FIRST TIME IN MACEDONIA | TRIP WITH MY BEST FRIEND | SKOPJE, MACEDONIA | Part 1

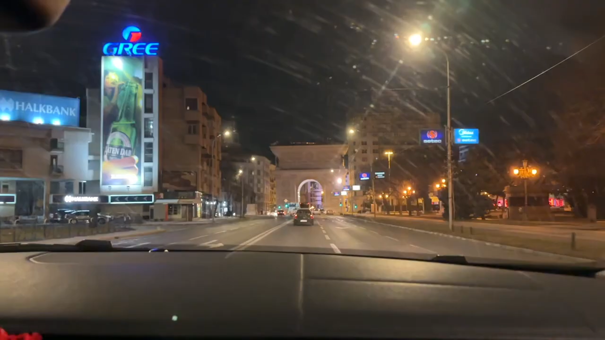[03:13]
This is the square. This is the main square. Damn.